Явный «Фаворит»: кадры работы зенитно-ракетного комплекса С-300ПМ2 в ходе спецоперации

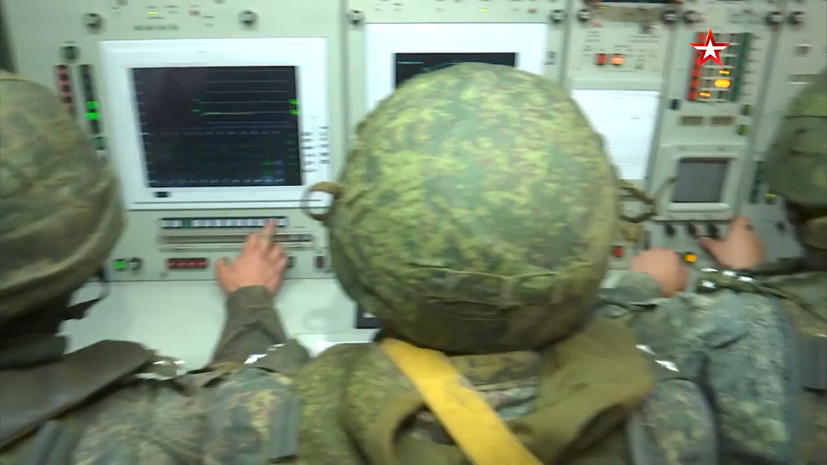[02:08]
Глаза комплекса направленная радиолокационная система, которая видит в небе все на 300 километров вперед.